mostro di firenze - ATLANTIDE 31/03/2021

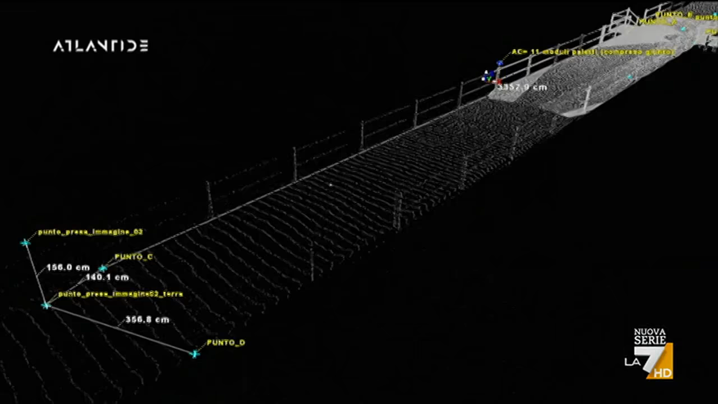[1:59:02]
l'altezza del cadavere sulla base della pavimentazione del pontile rimasta la